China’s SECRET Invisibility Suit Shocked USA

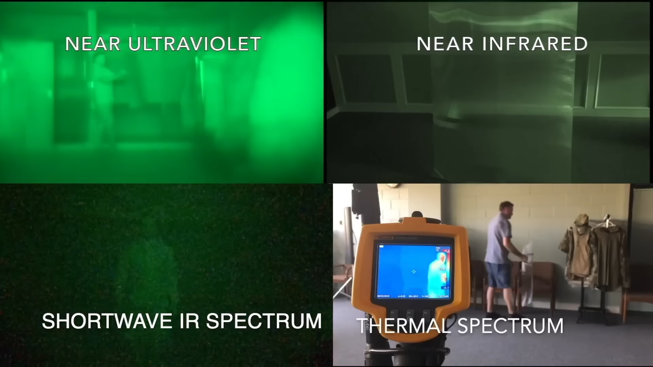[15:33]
which is a material that not only bends light waves, but infrared and thermal signatures too.